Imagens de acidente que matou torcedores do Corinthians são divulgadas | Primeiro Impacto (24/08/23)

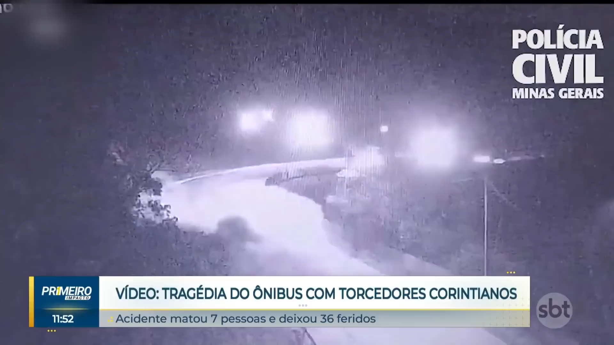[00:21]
Ó, ele bate na ribanceira e capota em seguida. Eram três horas da manhã. O acidente aconteceu em Brumadinho e além dos sete torcedores mortos, outros 36 ficaram feridos. Ó, você vê que ele passa na curva direto. Pelo posicionamento, talvez, né, o motorista tenha cochilado ao volante. Não sei dizer se foi alguma falha mecânica.